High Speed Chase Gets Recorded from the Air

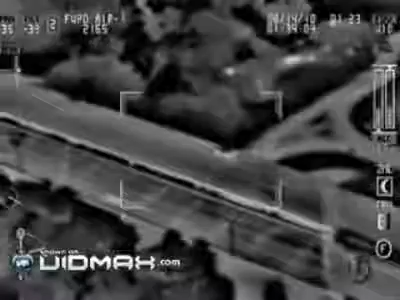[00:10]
Okay, doing a U-turn on the freeway. Y'all watch out.
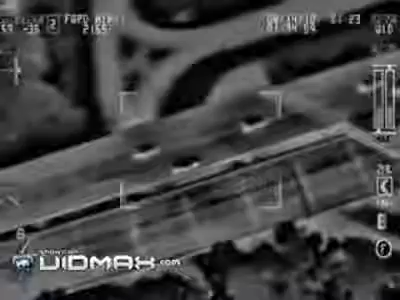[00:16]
He is now back northbound into southbound lanes. Northbound to southbound lanes.
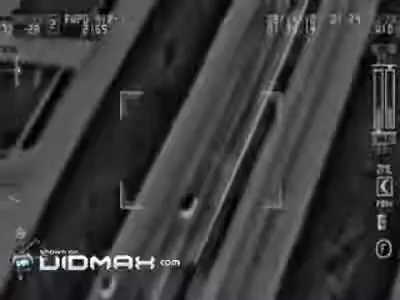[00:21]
Here's some units back there, so we can... 276 on our riverside.
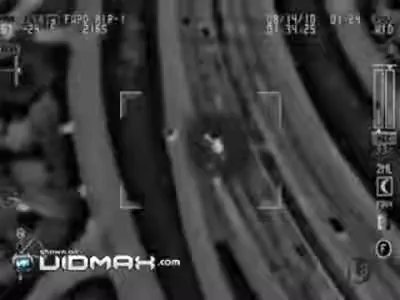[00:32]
Okay, he just, start MedStar, he just ran into another vehicle here. Head on.
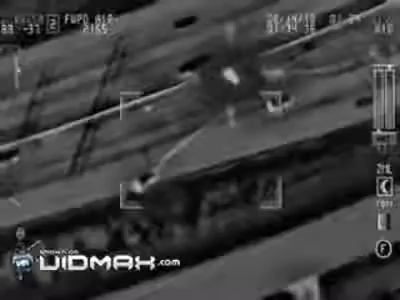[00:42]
And it's going to be one of our units he had. Head on.
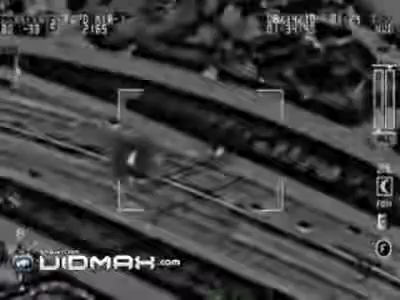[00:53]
Hey everyone, I'll give you a location here. Just a second.
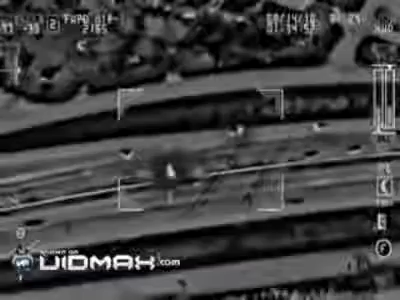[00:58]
Hey, crash.
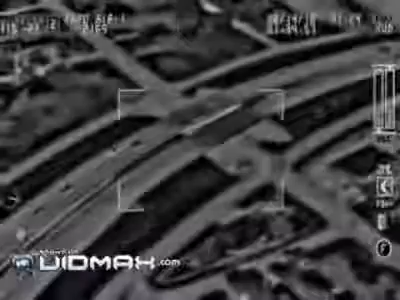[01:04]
Hey everyone, we are southbound 287, just south of Rosedale. We'll need MedStar and FD. Are you still in the vehicle?
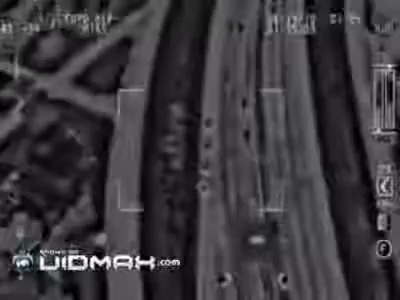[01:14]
We're still in the vehicle. We're still in the vehicle.
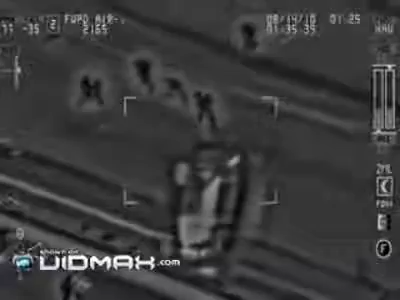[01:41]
The car is on fire, get an EdStar here.
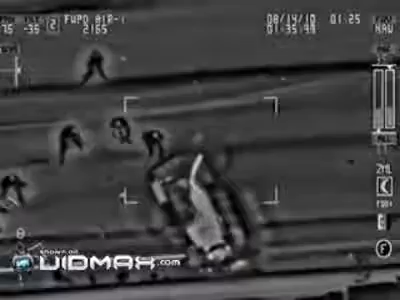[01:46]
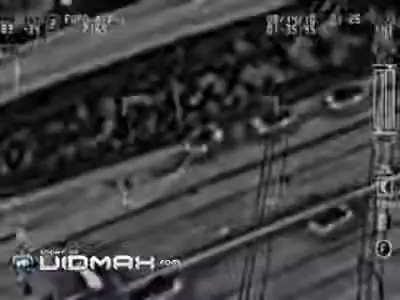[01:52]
Car is on fire, getting an EdStar here.
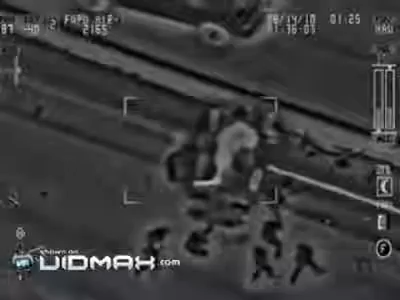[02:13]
Accident, no rest units, that's our units.